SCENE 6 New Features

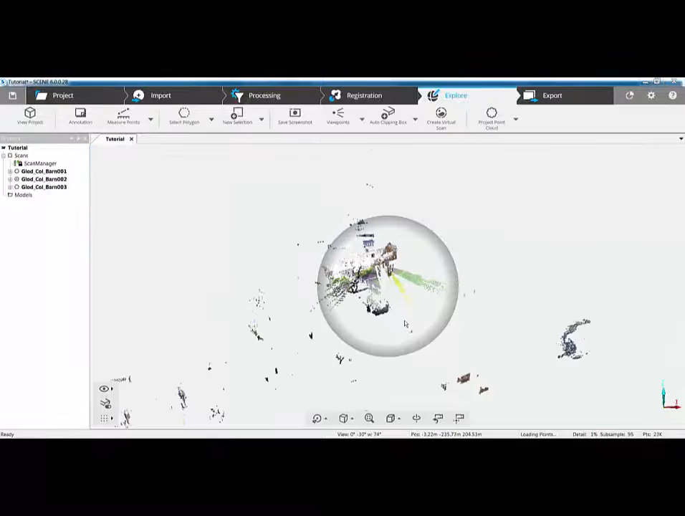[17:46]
So if I go to the Explore option, it opens me up instantly in 3D. I can then set my centre of rotation on the building
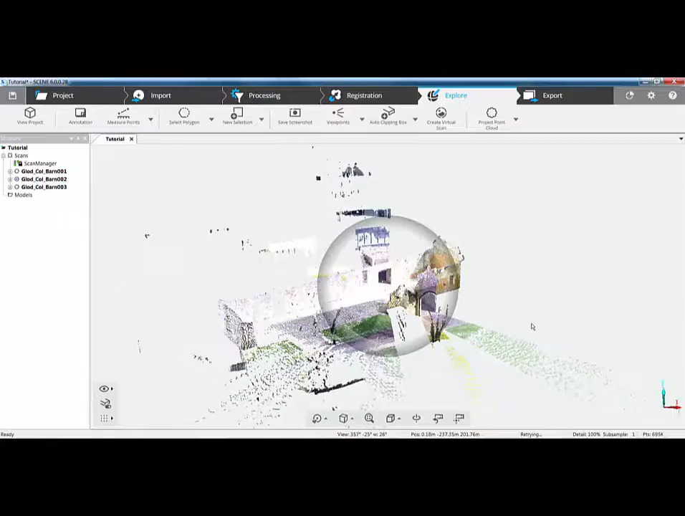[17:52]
there and start to navigate in and around the building to see exactly what we've got.
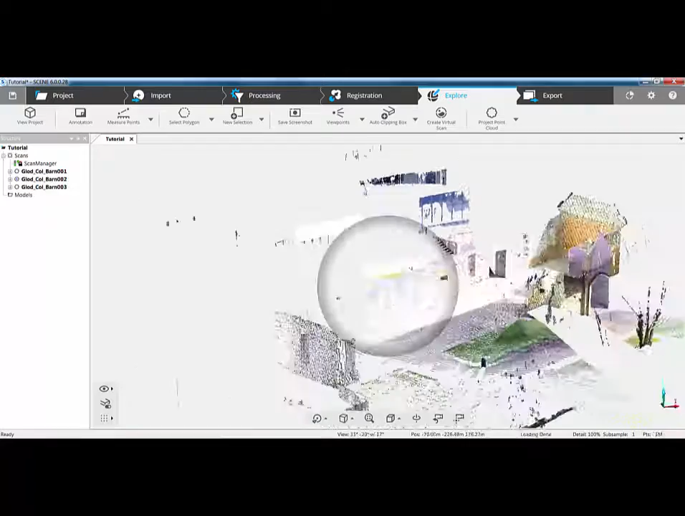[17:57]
So there you can see three nicely registered scans. So you will have noticed a little bit earlier that when I'm in Explore mode, I then have a whole new series of icons along the top. What we've done is simplified these into groups. So here we have our annotation option for adding in external pictures or external links. We have our measure points, which if we click on the link below, we can measure between points or objects, either on the screen or in the physical tree structure on the left hand side.
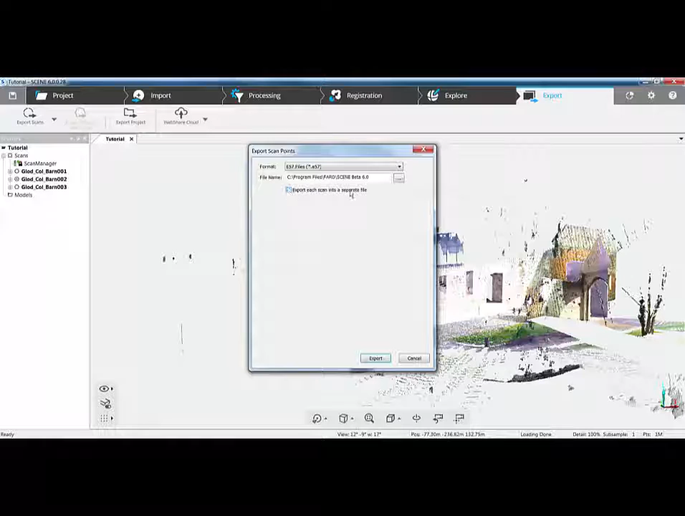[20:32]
Now, because we're primarily working on scan point clouds, if I choose unordered, that would be the same as export scan point cloud in scene five. Again, there's not the option to order it. All we can do is turn off each scan in a separate file. If we now go back to the explore mode, you'll notice that I've got various bits of noise in and around here. So to get rid of that noise, I use the polygon selector and I select the polygon. I start to trace around an area, double click to close, and you'll notice that that area is highlighted yellow. I can right click and do selection and do delete selected points. But now we have an option to invert that selection.
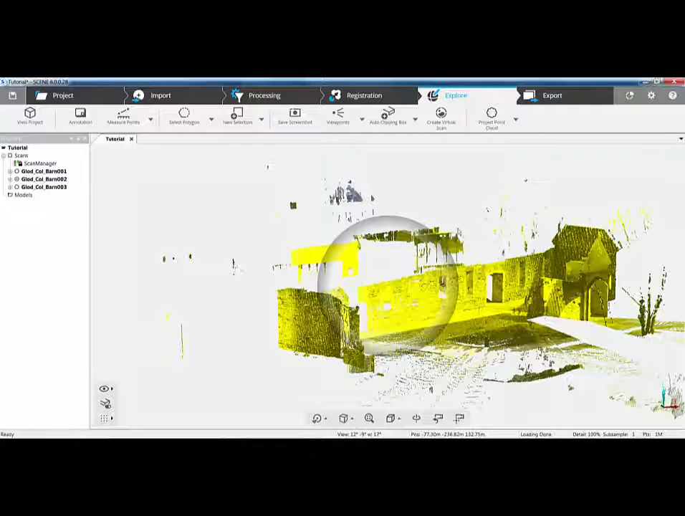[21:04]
So if you invert that selection, it will select everything outside of that area.
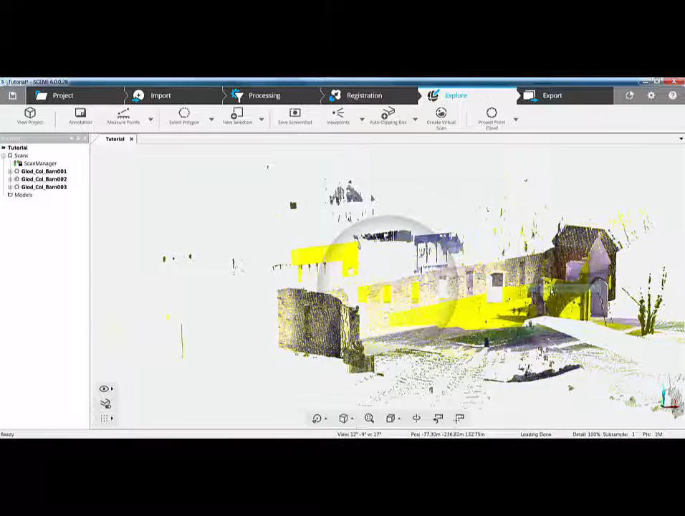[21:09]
Or if I want to return back to that, I invert the selection again. And then to delete it, it's just a case of right clicking, doing select, deleted points.
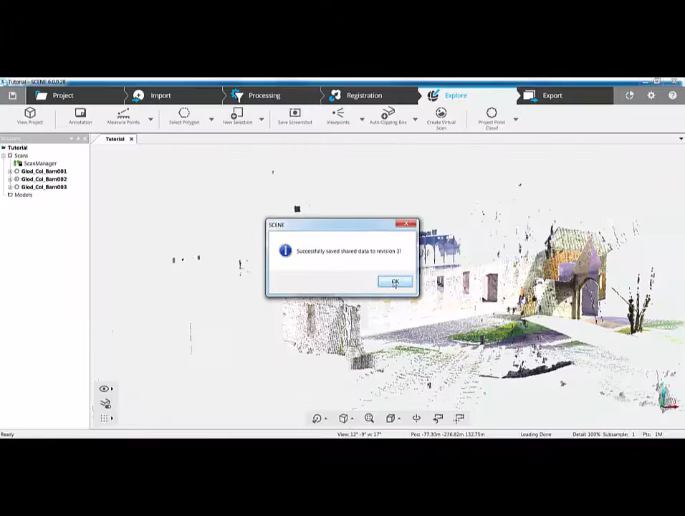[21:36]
So as soon as that's done, we get confirmation on the screen. I click OK and I can move on and start to delete other points in and around this particular building. So those are the very basic principles.
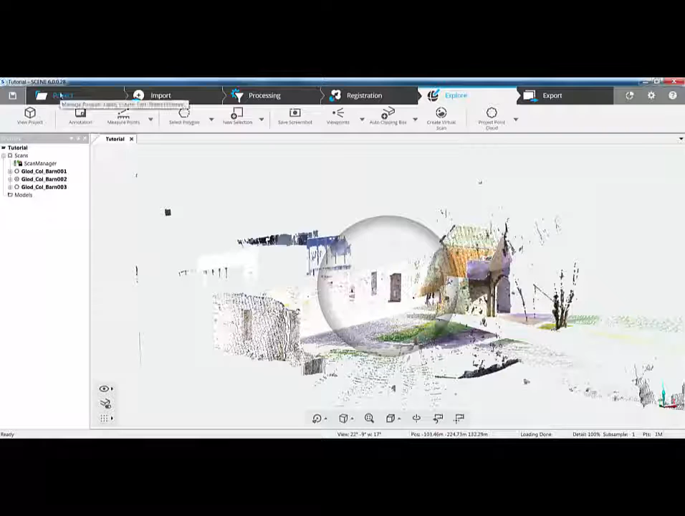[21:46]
Create a new project, process the data,
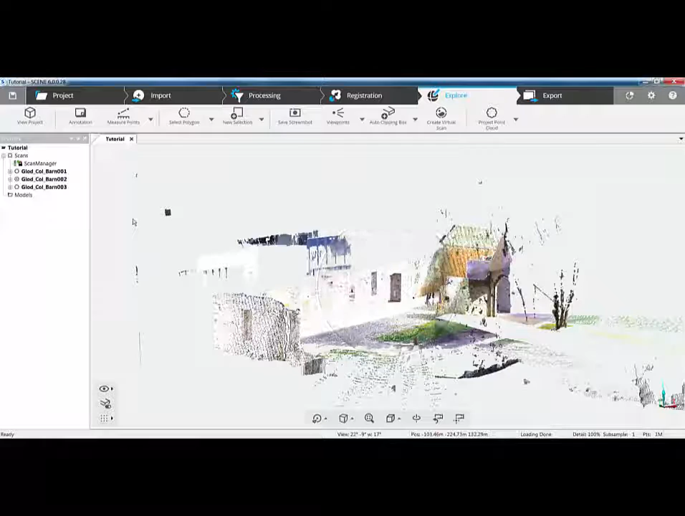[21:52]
use the automatic method for registration which does a top view and a cloud to cloud. Check the registration visually on the screen and also in the new report.
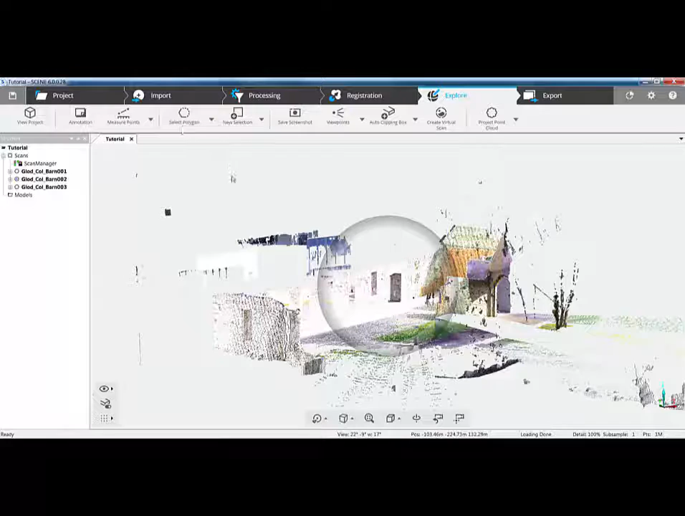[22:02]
Come in, use the polygon selection tools to select an area and delete it. Now what we'll do is look at the manual registration methods. So if I go back to the project tab, I'm going to close this project.
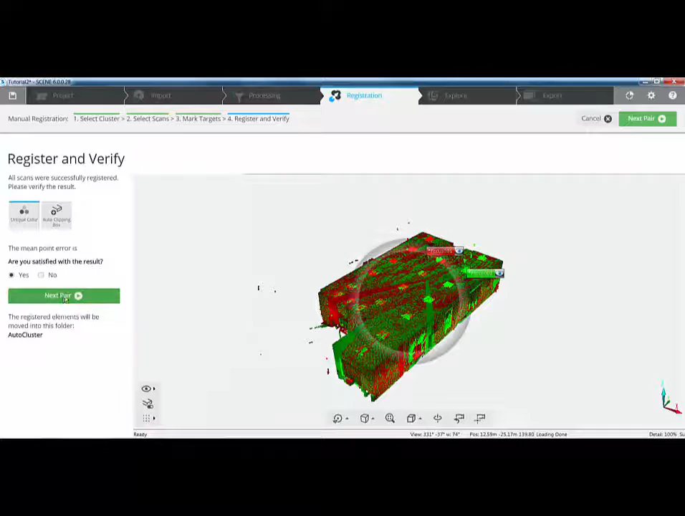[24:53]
they visually look correct and go on to the next pair. Now, we've done number two.
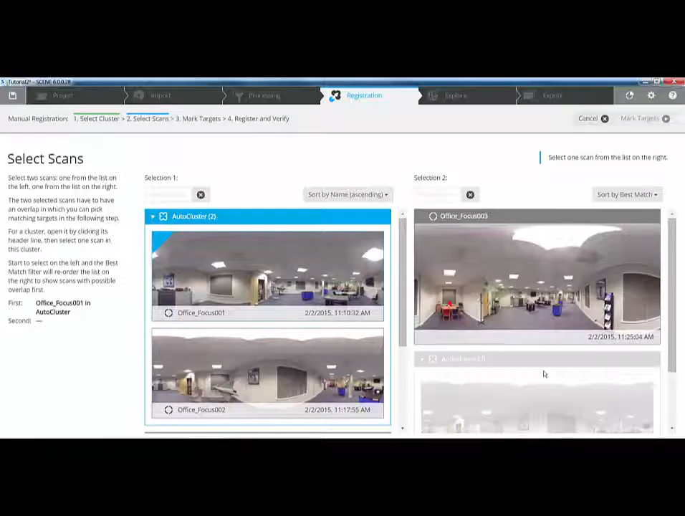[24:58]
So we'll link number two with number three and do the same thing again.
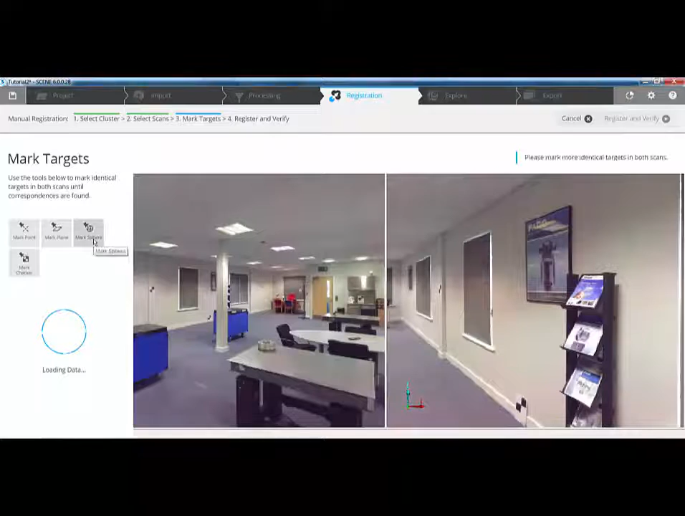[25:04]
So we'll go in, we'll use the mark sphere option and mark some spheres. So in this scan here, I'm going to zoom in a little bit just to make my picking a little bit easier. I'll mark the sphere over there.
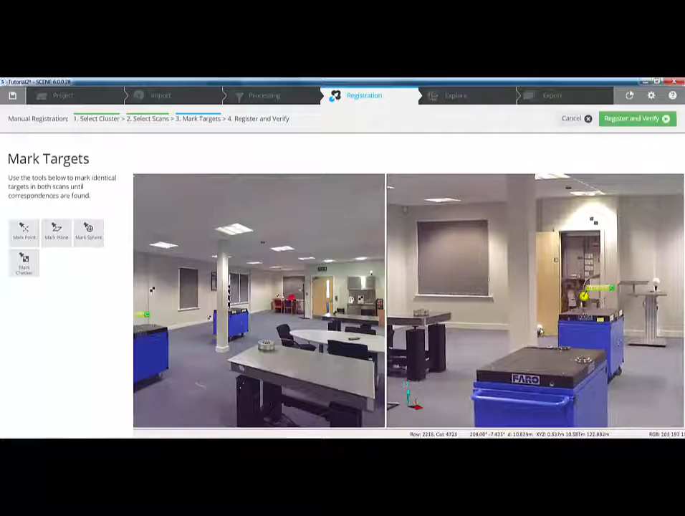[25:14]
We'll pick this one over here. This one down here because we can see more than 50% of it. And this one here.
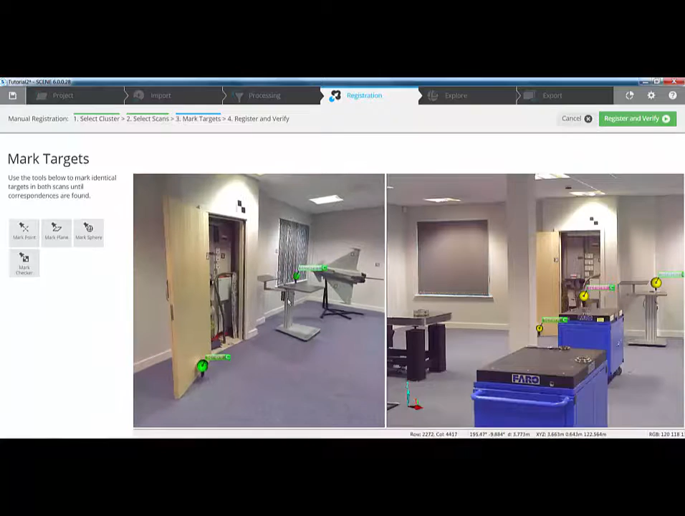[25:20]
And then we've already picked these ones here. So we'll register and verify again.